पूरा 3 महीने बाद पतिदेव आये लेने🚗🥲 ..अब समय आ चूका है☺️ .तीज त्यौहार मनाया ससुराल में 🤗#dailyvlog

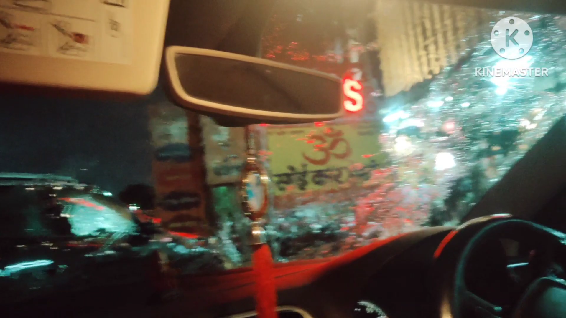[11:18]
बट इधर आते ही मुझे बारिश देखी तो सुकून सा मिला है।